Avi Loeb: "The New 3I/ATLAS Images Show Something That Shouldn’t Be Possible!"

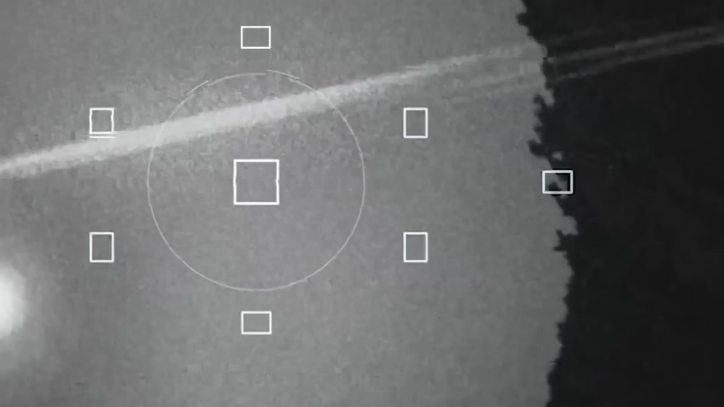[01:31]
It had a fuzzy glow around it, a coma,
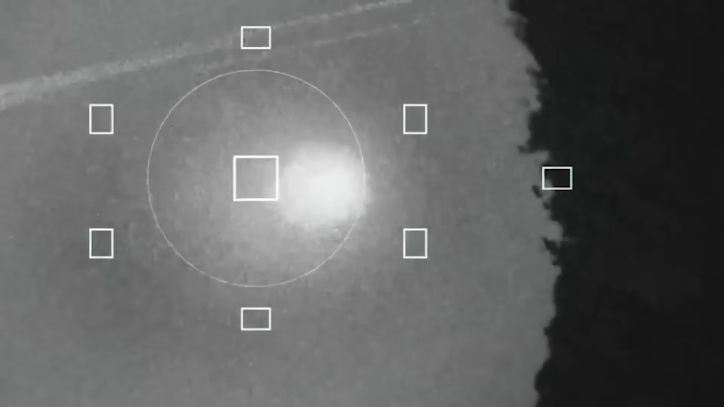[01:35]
which is exactly what you'd expect from a giant ball of ice and dust getting closer to the sun. The ice warms up, turns to gas, and creates a beautiful halo.